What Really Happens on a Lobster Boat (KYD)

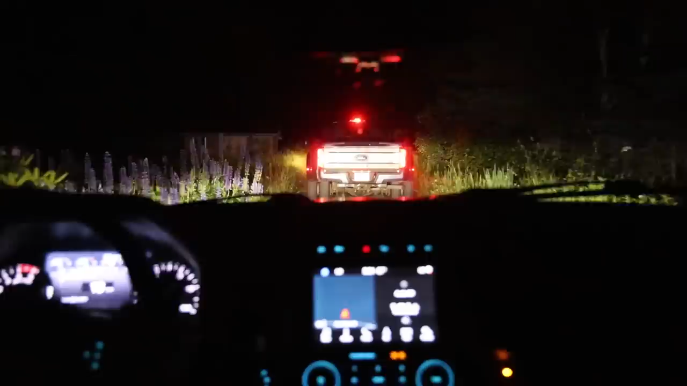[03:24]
Well, you gotta love a regular cab F-350 dually. The proportions are so great. It's like a little bulldog. It is like a little bulldog.